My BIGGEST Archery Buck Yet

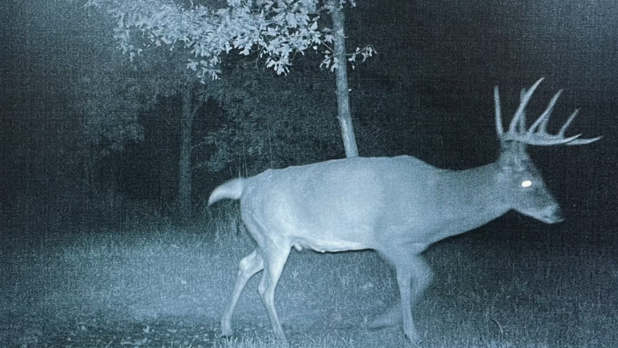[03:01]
Wide. Good mass. Good time length. Came walking this trail behind me right downwind.